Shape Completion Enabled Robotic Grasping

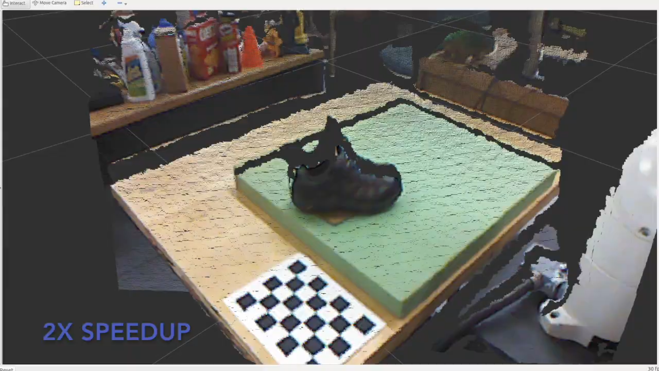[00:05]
This work provides an architecture to enable robotic grasp planning via shape completion.
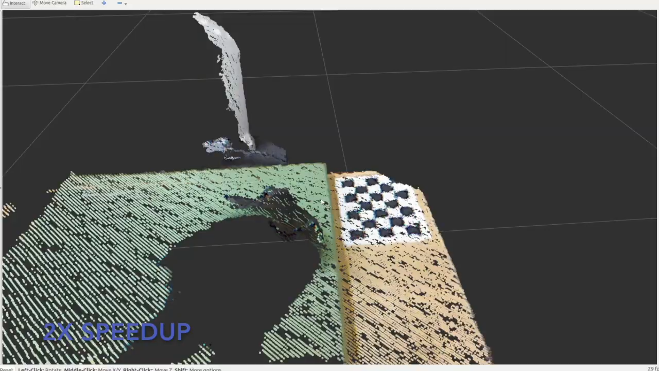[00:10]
Shape completion is accomplished through the use of a 3D convolutional neural network, or CNN.
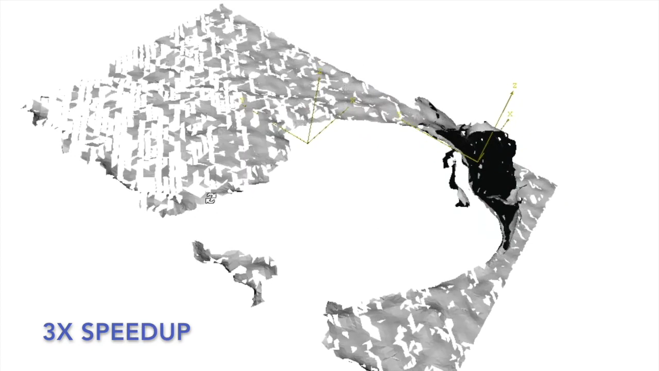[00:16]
At runtime, a 2.5D point cloud, captured from a single point of view, is fed into the CNN.
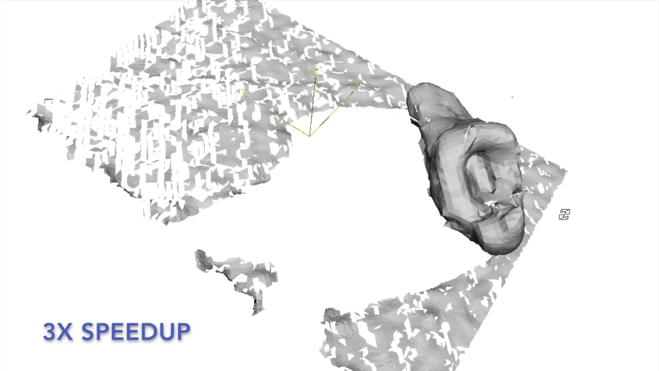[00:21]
The CNN then fills in the occluded regions of the scene, allowing grasps to be planned and executed on the completed object.
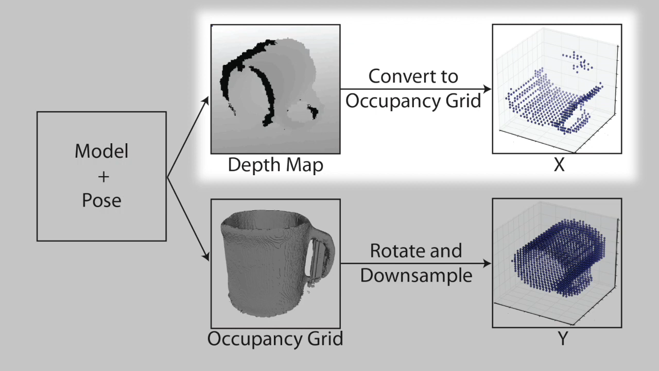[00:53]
The expected output occupancy grid, or Y, was created by aligning the ground truth mesh with the input. At runtime, the point cloud for the target object is acquired from a 3D sensor, scaled, voxelized, and then passed through to CNN. The output of the CNN, a completed voxel grid of the object,
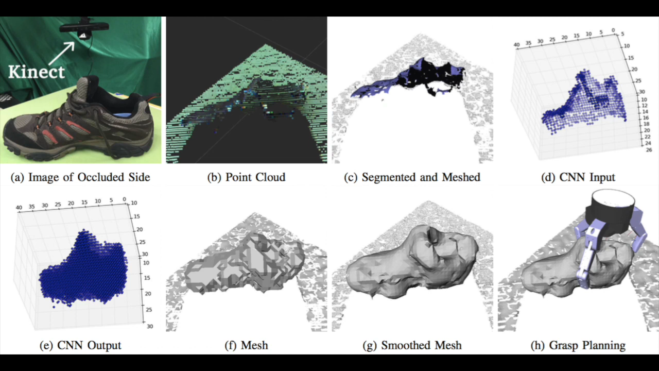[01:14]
goes through a post-processing algorithm that returns a mesh model of the completed object. Finally, a grasp can be planned and executed based on the completed mesh model.
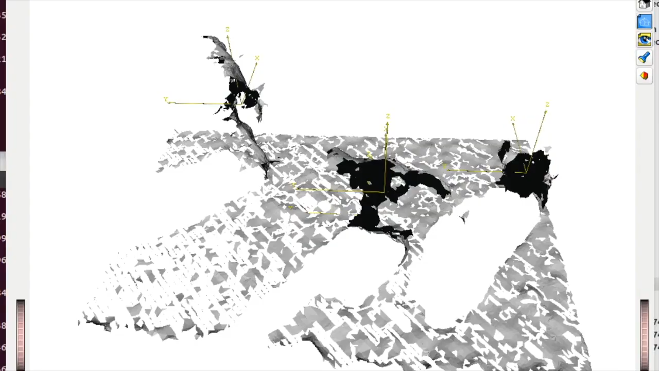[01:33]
In Grasp It, a user can select the partial meshes one by one and complete them.
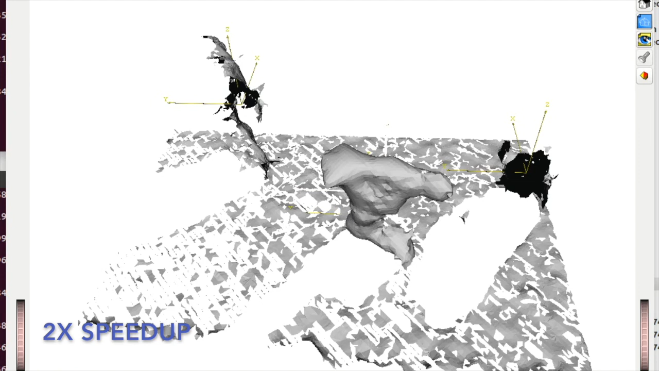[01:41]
Notice the non-target objects have been completed without being post-processed.
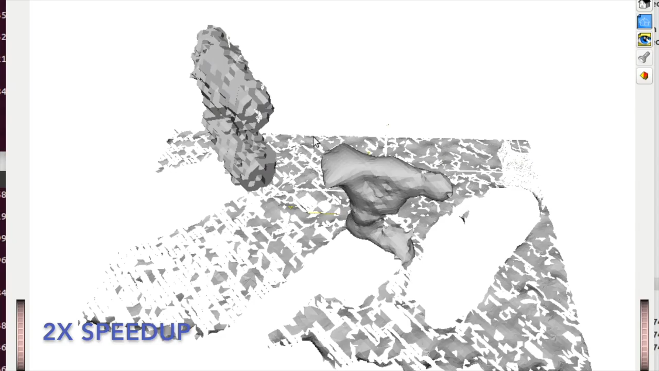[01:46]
This way they can be avoided during planning, but additional time is not wasted on them as they are not going to be grasped.
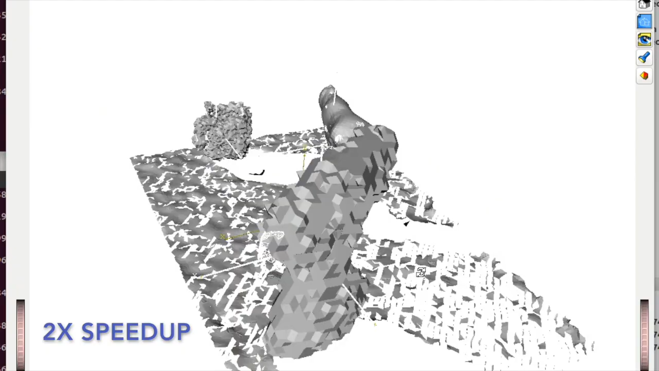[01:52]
Once the objects have been completed, a target object is selected and Grasp It simulated
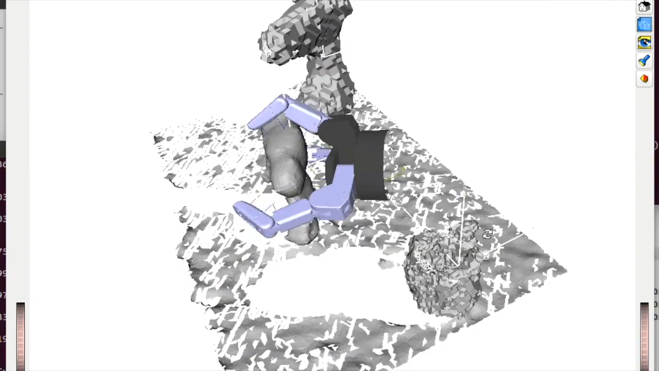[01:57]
annealing planner is run with the contact of potential quality.
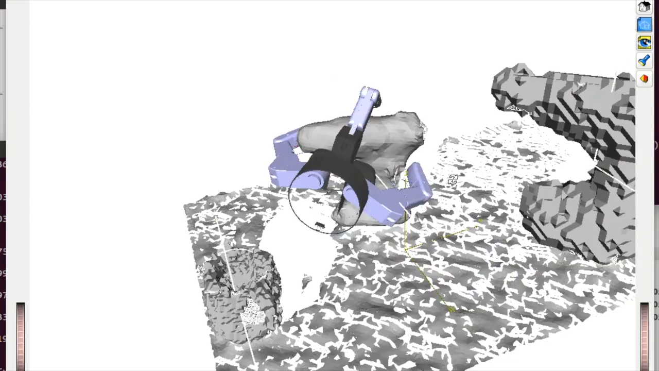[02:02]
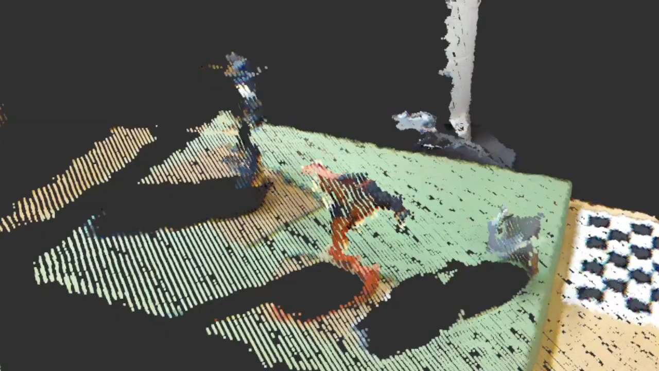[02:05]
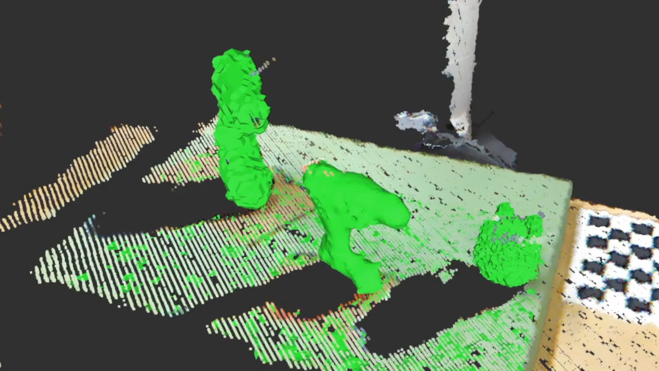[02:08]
Finally, the lowest energy reachable grasp is executed.
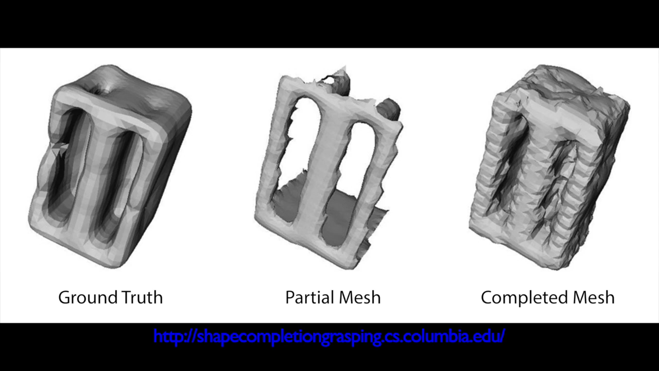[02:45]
and then plan grasps on the completed object.
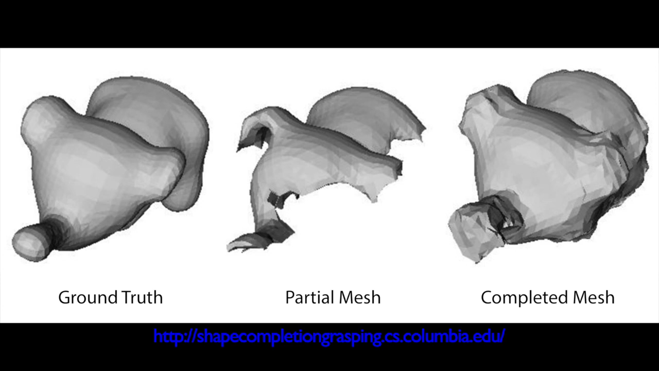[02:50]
The completion system is fast, with scenes being segmented and completed in a matter of seconds.
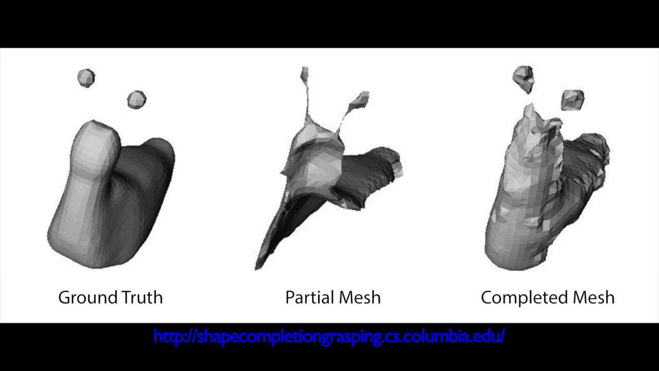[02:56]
This system is also able to generalize to novel objects such as those shown here. The next empire is operated.